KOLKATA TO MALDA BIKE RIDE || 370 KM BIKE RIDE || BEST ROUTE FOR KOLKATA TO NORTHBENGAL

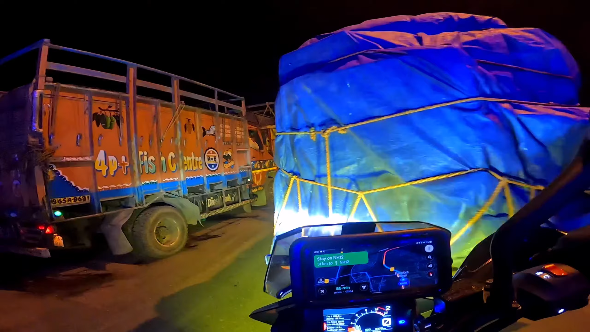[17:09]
বাইক নিয়ে জাস্ট বেরোতে পারছি না, জাস্ট কোনোভাবে জ্যাম কাটিয়ে উল্টো দিকের লেন দিয়ে বাইক চালাচ্ছি রাত্রি 1:10 বাজে।
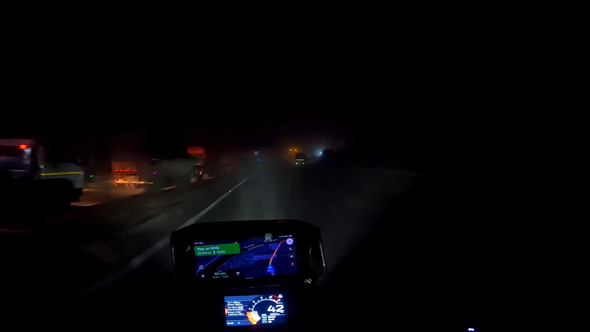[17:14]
খুব রিস্কি কাজ, দেখতে পাচ্ছ কিছু দেখা যাচ্ছে না, লিটারেলি কিছু দেখা যাচ্ছে না। দেখো ভাই যা জ্যাম রয়েছে রাত্রি 1:15 বাজে, উফ ভাবতে পারবে না। কুয়াশা দেখো, কুয়াশা,